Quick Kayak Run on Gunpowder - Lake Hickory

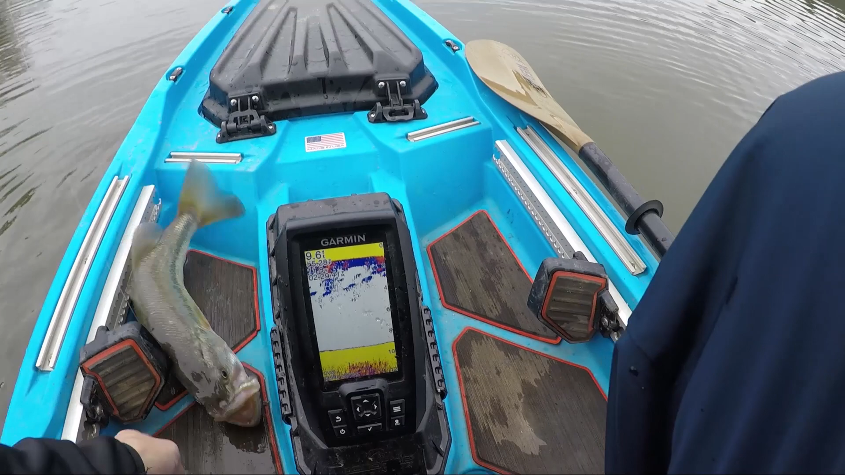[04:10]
but, uh, come on, stay still, that, is a solid bass,